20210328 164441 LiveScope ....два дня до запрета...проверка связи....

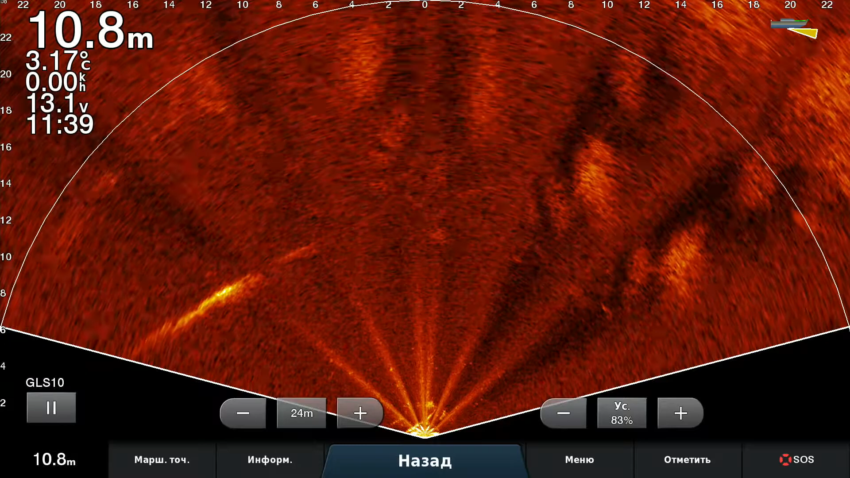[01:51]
On screen: depth 10.8 m, water 3.17°C
не видно движения и рыбки видно было только на перекате толстолов 33 особи здоровенных стоял интересно не моя рыба не смотрел да и ладно вот ну
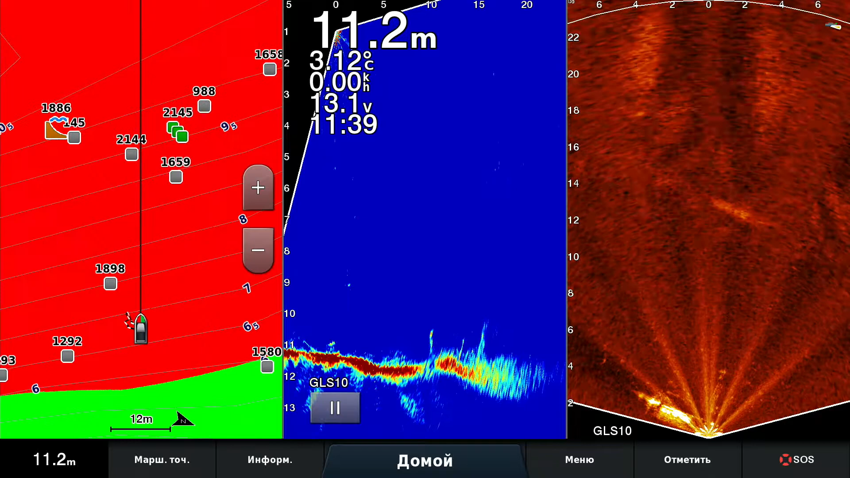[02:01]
On screen: depth 11.2 m
и на форварде соответственно тоже тут никакого движения какая-то одна мелкая рыба плывет куда-то честно мы говорим да есть одна такая
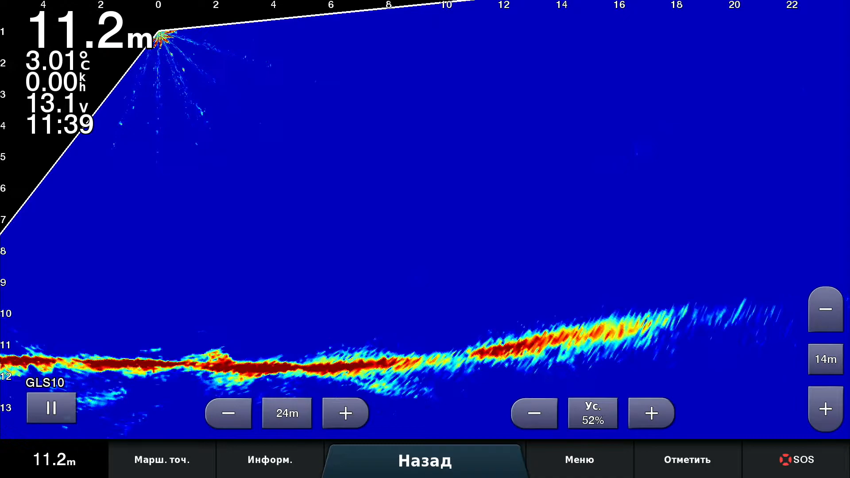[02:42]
On screen: depth 11.2 m, water 3.01°C, speed 0.00 km/h
хорошо он пусть плывет вдоль бережка там такие вот дела сказать что весело ну да и весело